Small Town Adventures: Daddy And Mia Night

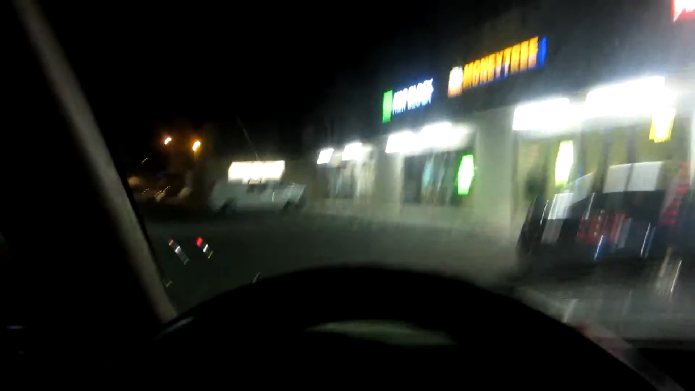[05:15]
About mine there. The next red box is right over. Right down the road over here. At a uh.
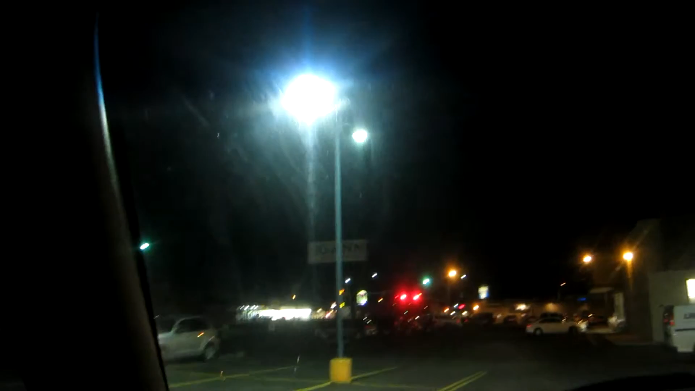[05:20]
7-11. So. Let's head on over to 7-11. And see.